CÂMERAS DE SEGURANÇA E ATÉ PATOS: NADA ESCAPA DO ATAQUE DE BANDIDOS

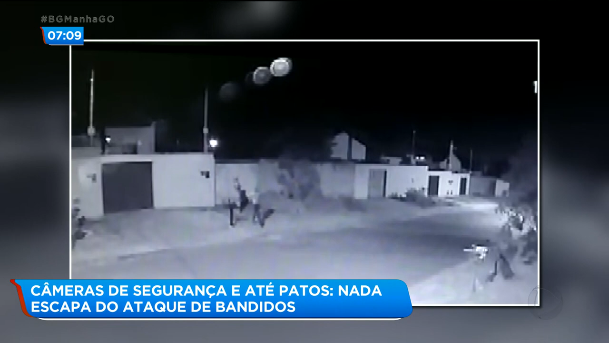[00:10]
Essas imagens foram gravadas pela própria câmera.
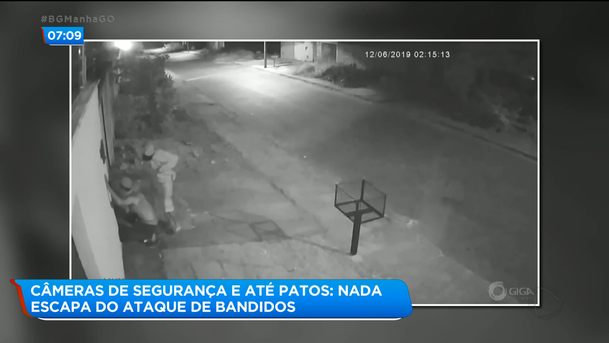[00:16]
Dois homens chegaram aqui na porta, um subiu em cima do outro e aí conseguiram arrancar a câmera.
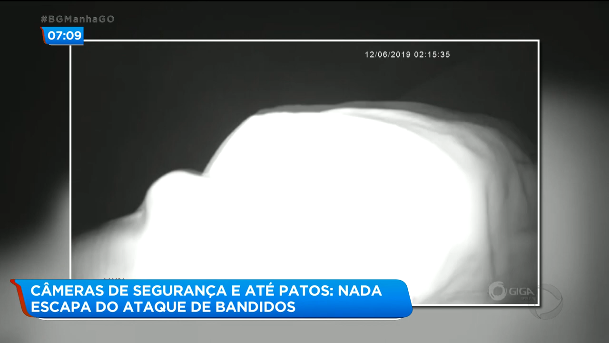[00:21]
A Deuzani ouviu o barulho lá dentro. Quando eu fui ver, as câmeras da frente estavam tudo escuras.
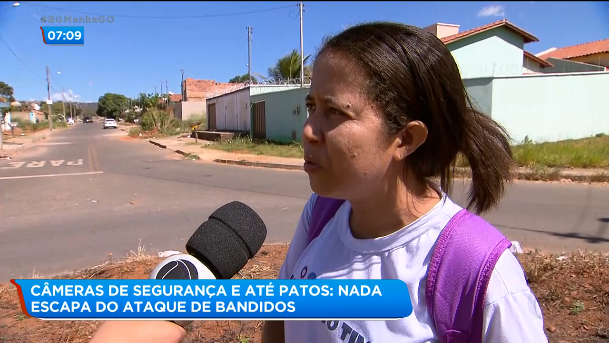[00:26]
Aí quando eu puxei as gravações, vi duas pessoas tentando subir o muro para roubar as coisas.
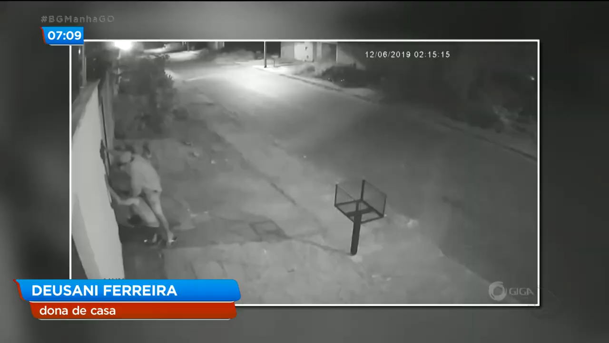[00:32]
Aí quando eu vi, eles estavam arrancando uma das câmeras já na gravação. A gente tem muito medo, né? A gente está sendo refém dos bandidos, né? A gente agora não pode mais sair da própria casa da gente para andar nos setores ou então deixar a casa sozinha que os bandidos querem entrar.